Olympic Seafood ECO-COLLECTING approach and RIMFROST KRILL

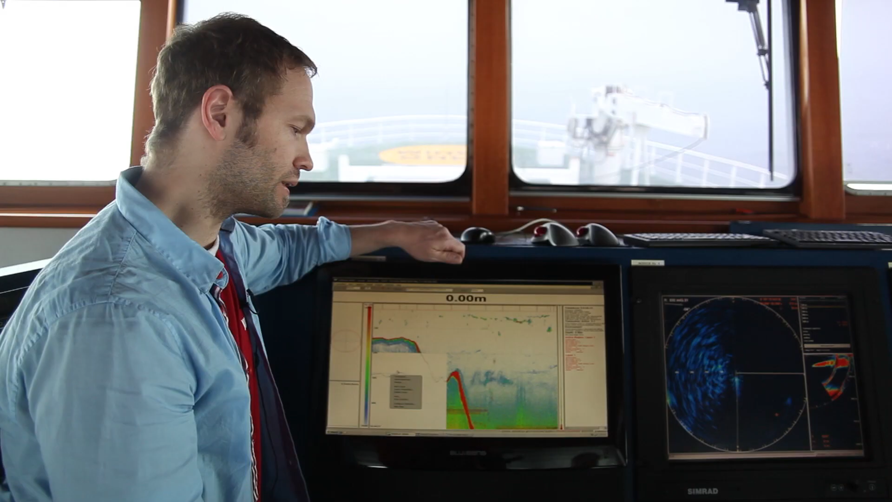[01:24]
Acoustic search technology is used to locate krill swarms of suitable size so we know exactly where and how deep to cast the nets.